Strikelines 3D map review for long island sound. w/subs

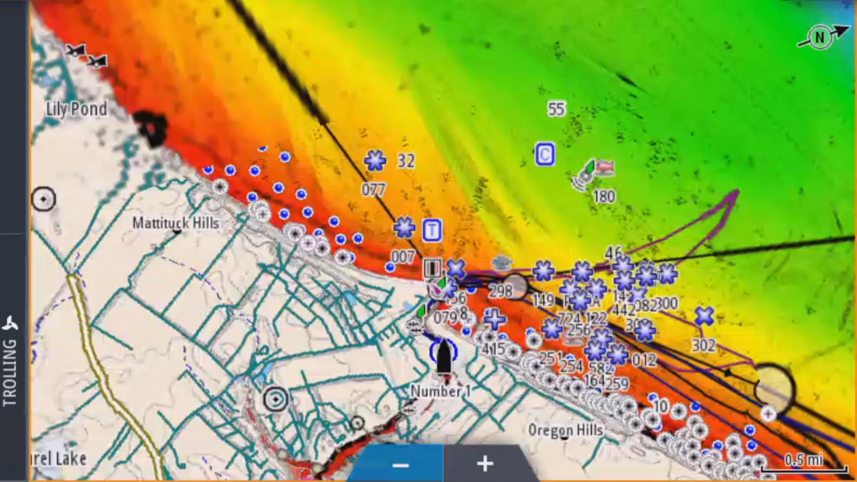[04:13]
man anyway let me see yeah it is a tar option I have chosen and
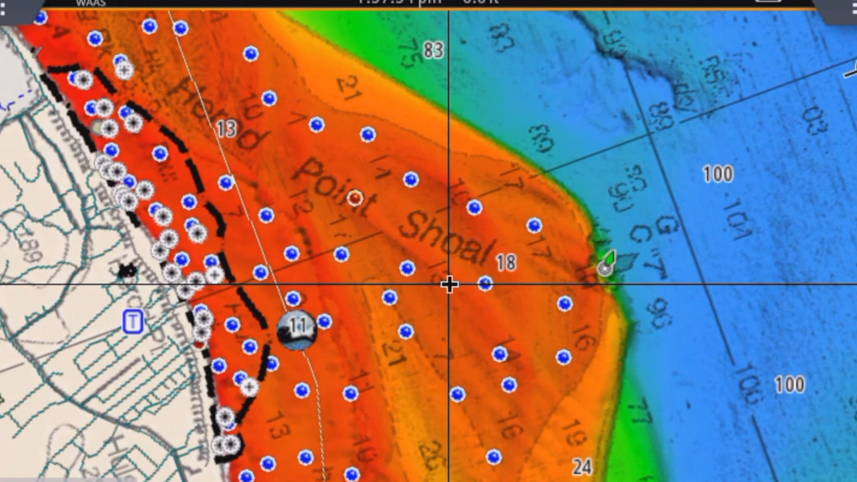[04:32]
yeah I know for a fact that this area by the buoy
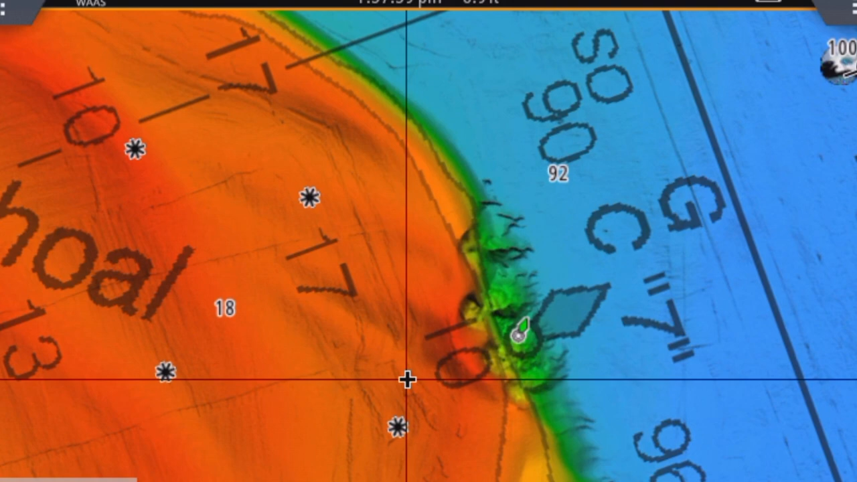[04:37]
look it drops down
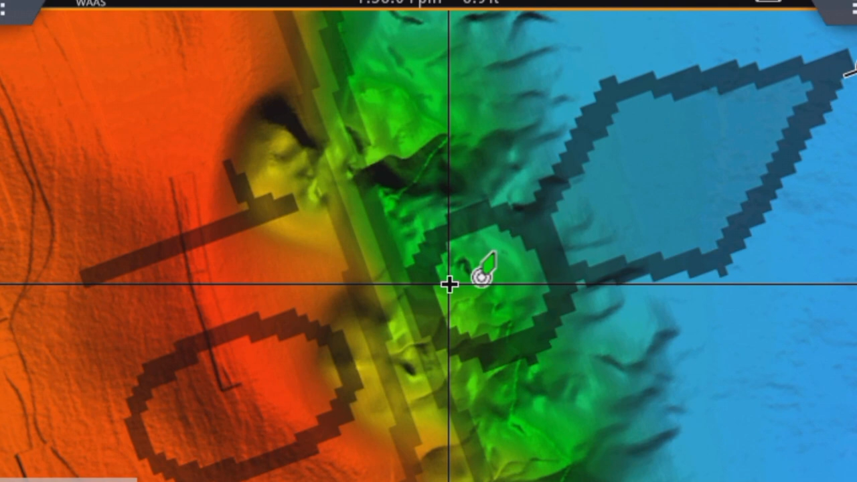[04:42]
and here it is something here oh interesting you see that guys there is something here too
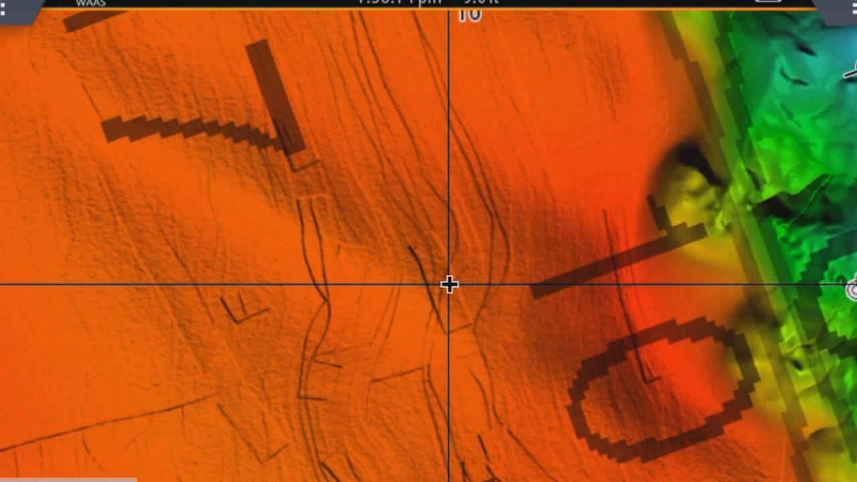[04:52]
wow let
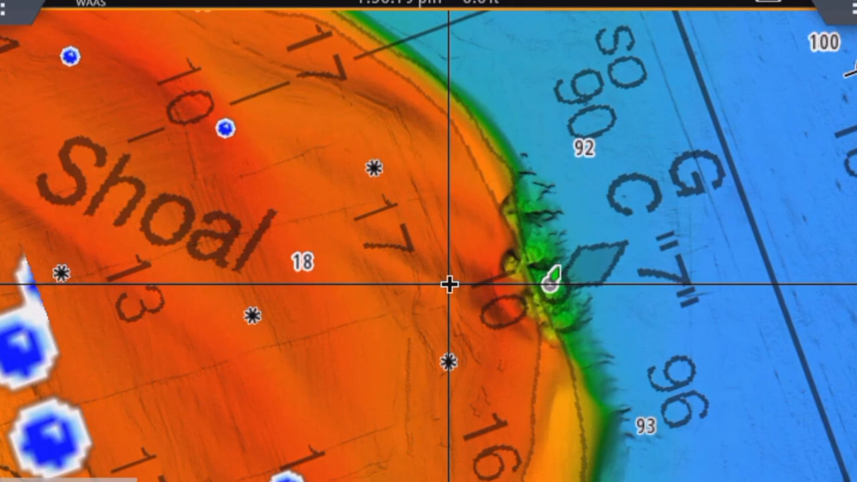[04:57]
me see here in the right of the
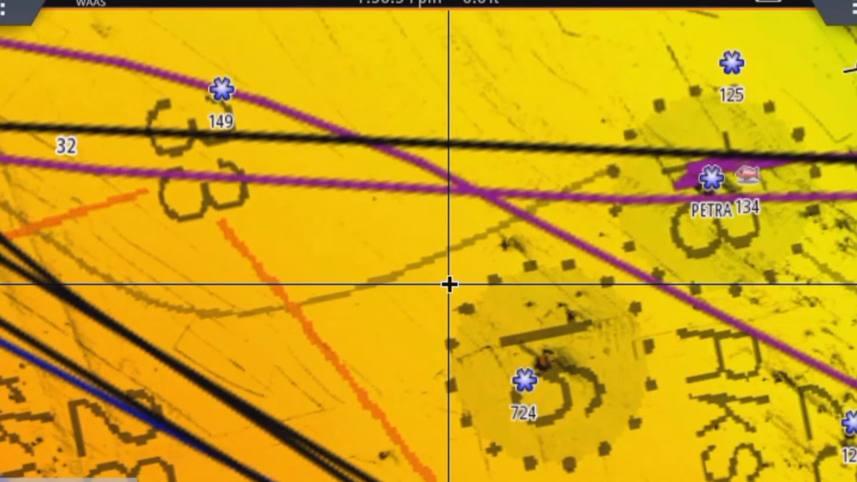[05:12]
if he shows any rocks or anything right here according to the the base map it's rocks and as you can see here yes there is this rock right here of course I'm going to cover the
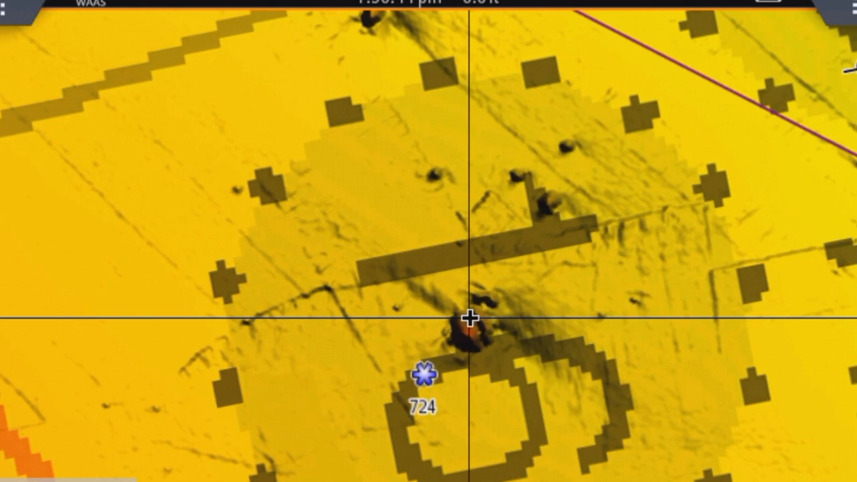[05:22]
the numbers from the rocks here because I I don't want to buy to get any free information and burn this path only the ones that want to spend the money like I did will
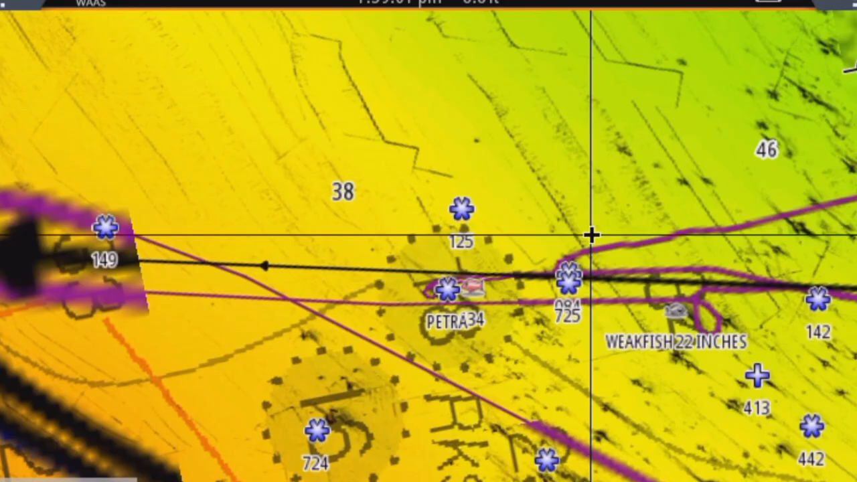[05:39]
have this privilege okay see I have marked rock here by myself
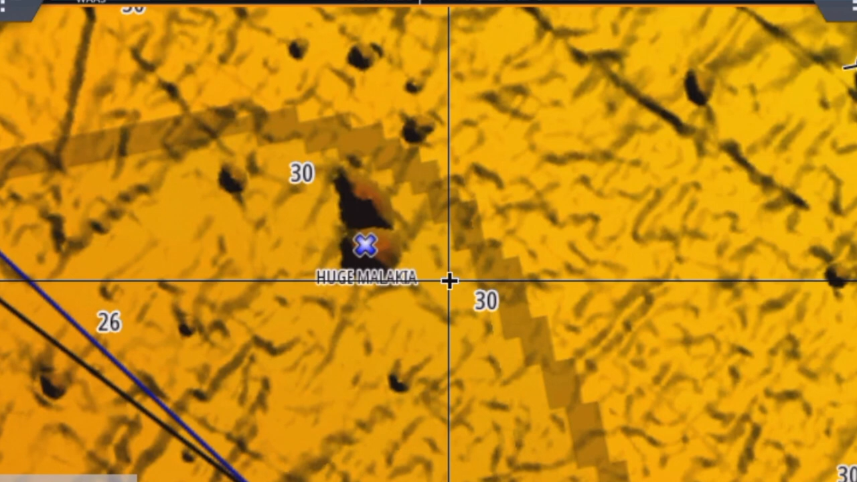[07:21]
I've been up and down this area here guys forever and
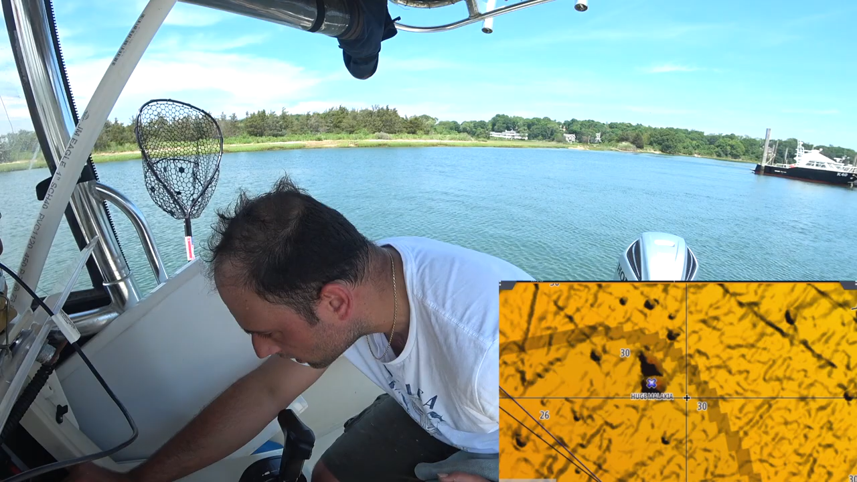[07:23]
this thing I have marked six years ago it's right on the money on the on
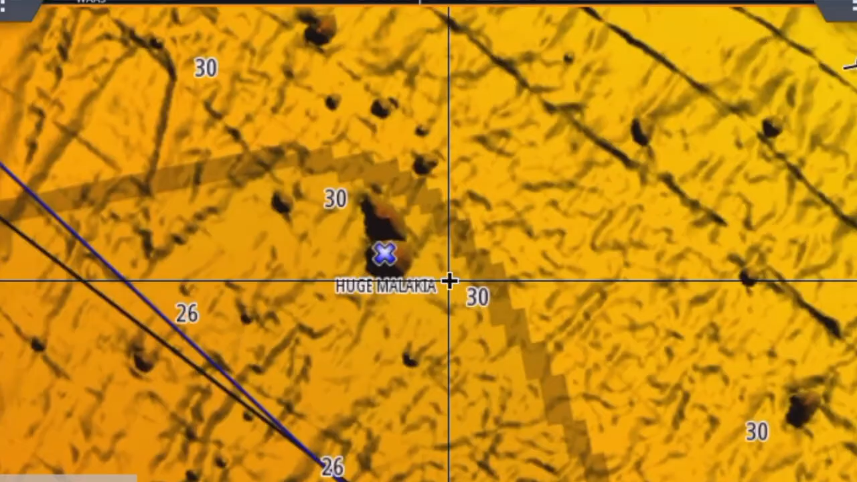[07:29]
the on
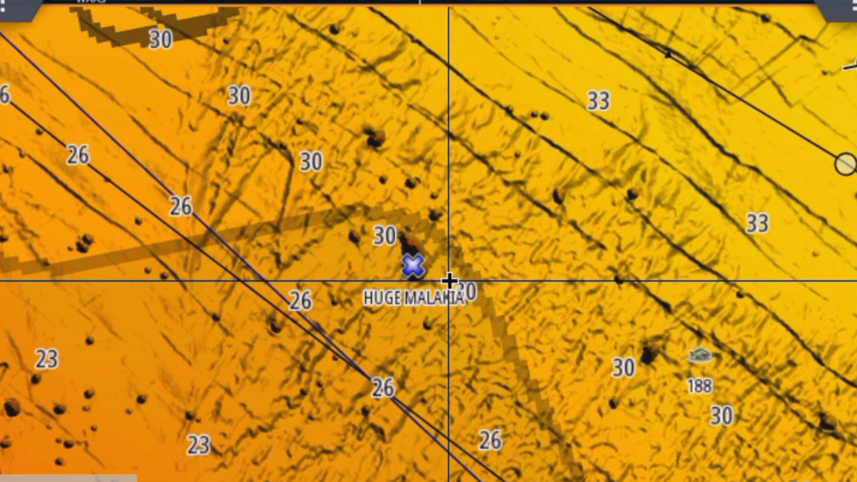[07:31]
the map I'm very impressed very impressed I spent
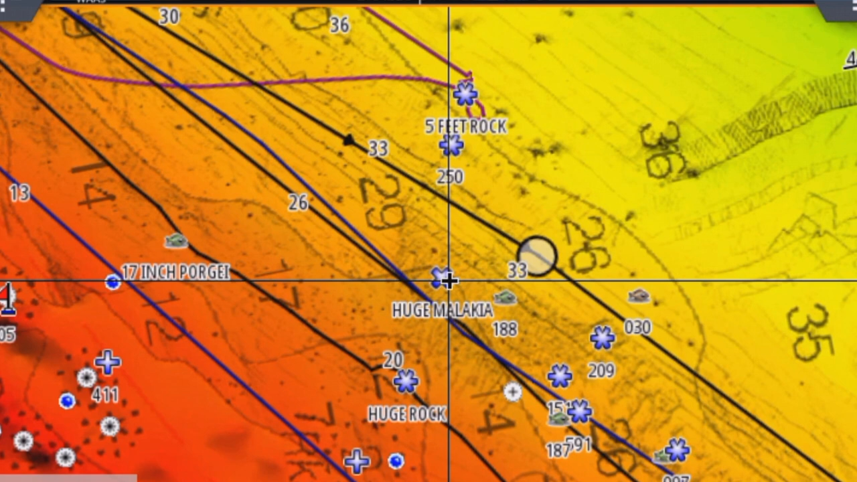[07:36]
six years here up and down left and right fishing and always a constantly marking
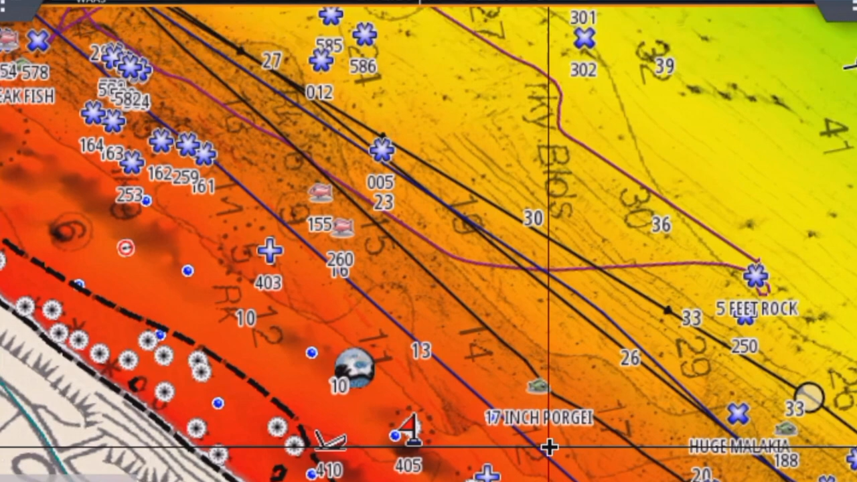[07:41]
rocks you know nice bottom rocky bottom whatever
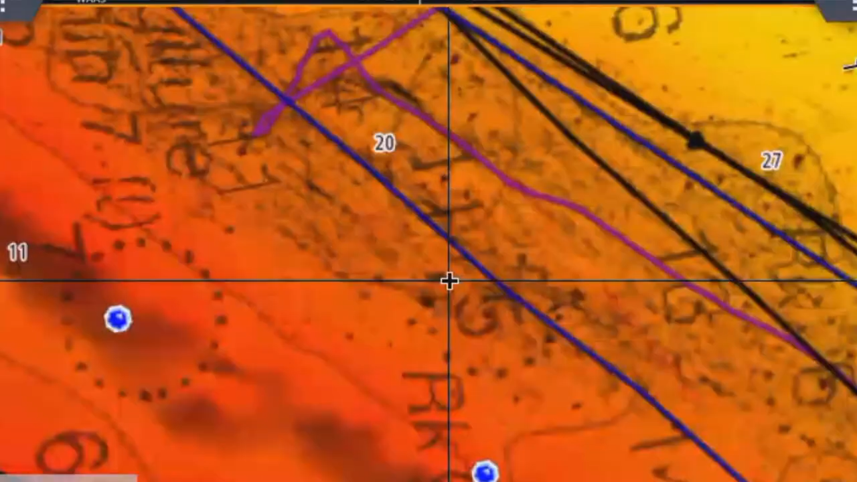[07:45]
I
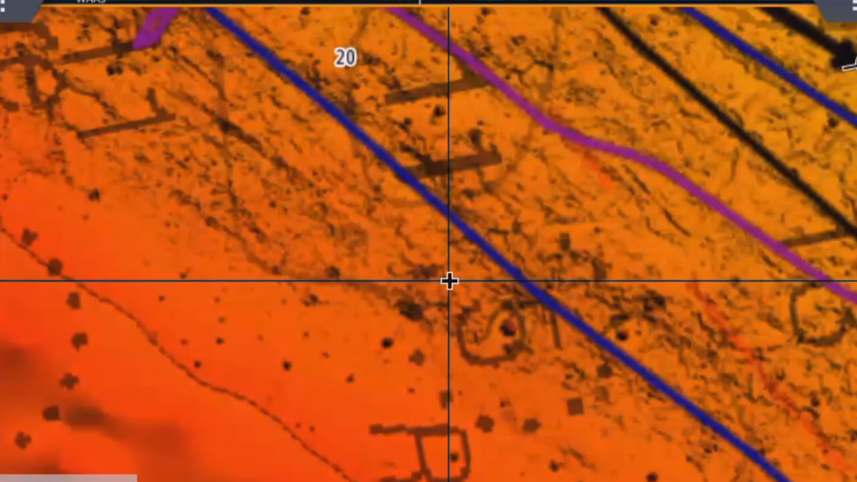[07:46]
caught a fish and as you can see here I have these marks all
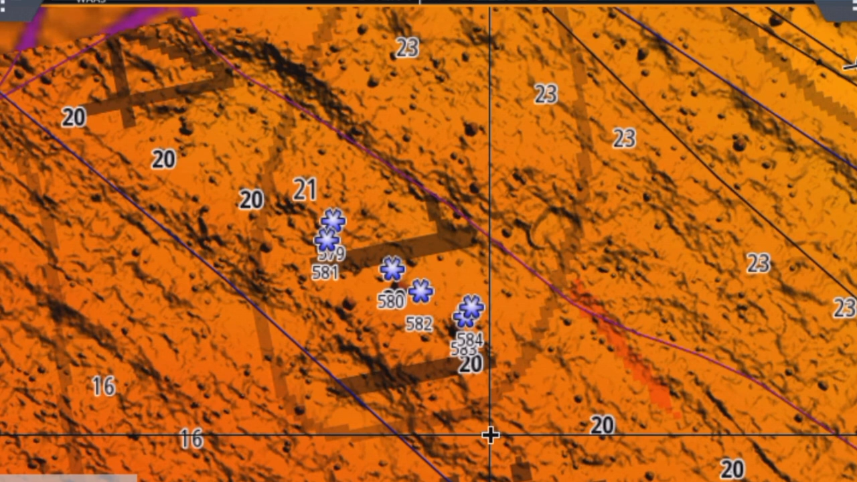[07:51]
right this area over here I see it's heaven but I wasn't able to see these details